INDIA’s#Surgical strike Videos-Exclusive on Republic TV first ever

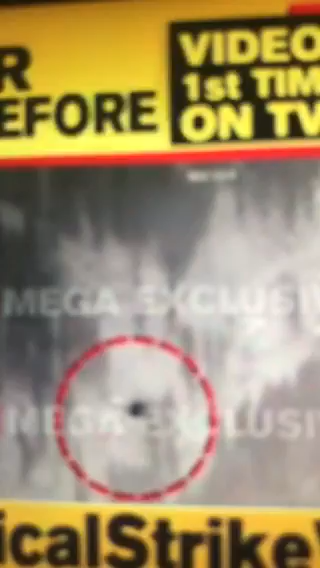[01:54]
yeah this is the assault team yeah you are showing the surveillance team actions yeah this
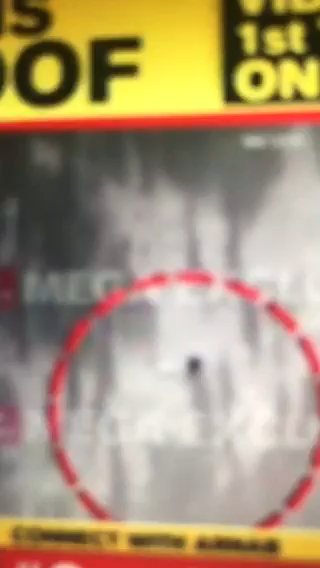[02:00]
arnav this is assault team yes i can say that they carry out the precision strike yes from a very close quarter oh you have to get nearer to the target yeah carry out the strike pop
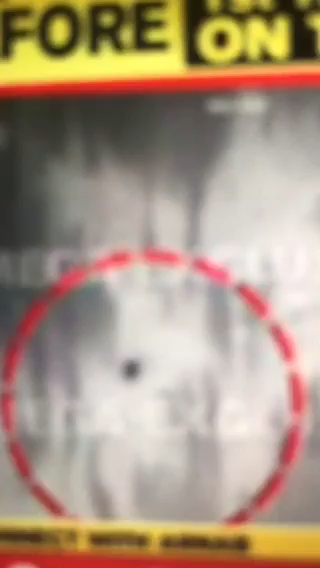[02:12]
up that area and then get back huh yeah yeah uh now now i look at for target number three this assault team we are describing what would be the distance of this assault team really
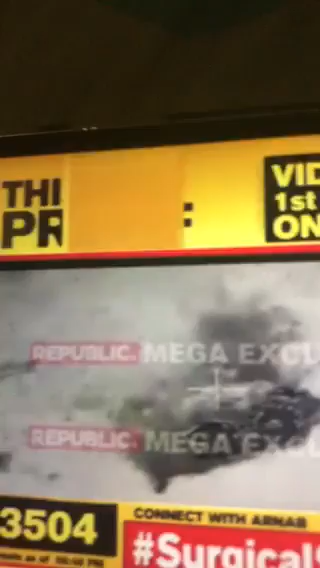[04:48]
if i look at target number four this is absolutely direct hit